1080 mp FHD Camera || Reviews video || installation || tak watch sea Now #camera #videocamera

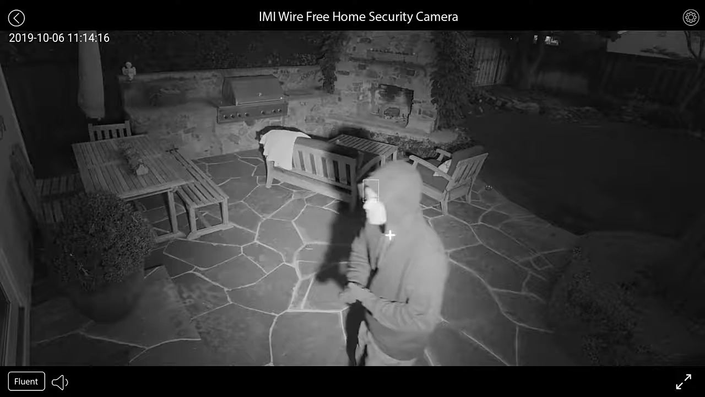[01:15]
Even that night, the camera's infrared sensor sees in the dark, in case unwanted guests return. You know I can see you.